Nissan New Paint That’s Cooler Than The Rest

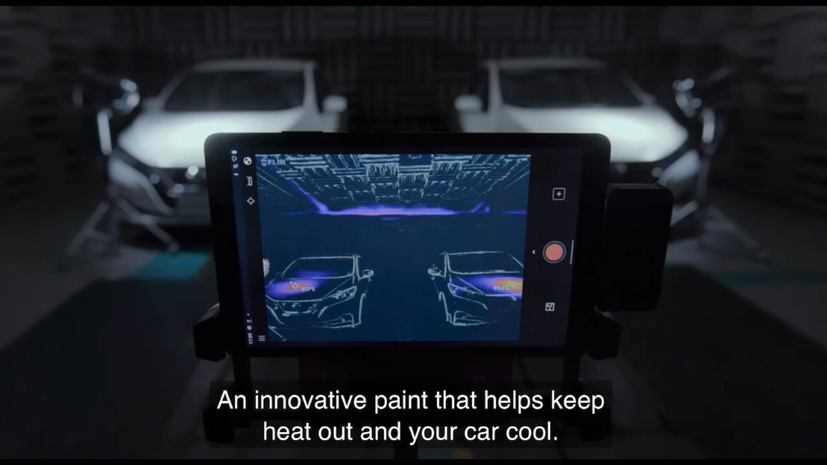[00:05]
Nissan's Cool Paint Technologyアイノバティブ paint that helps keep heat out and your car cool
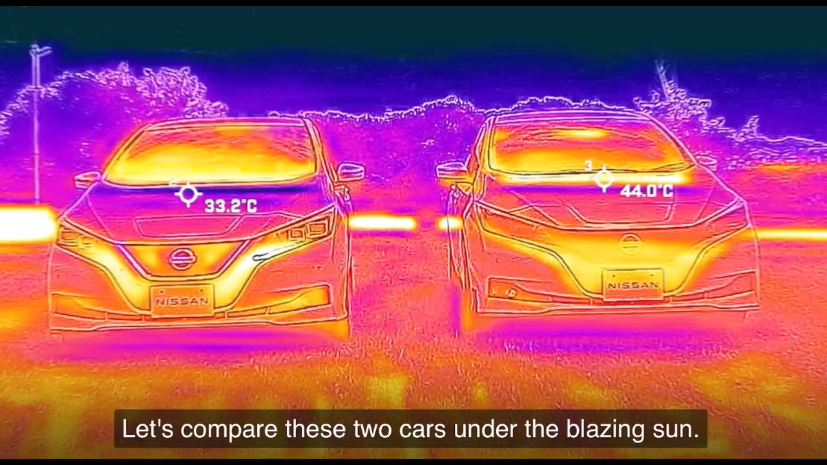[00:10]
Let's compare these two cars under the blazing sun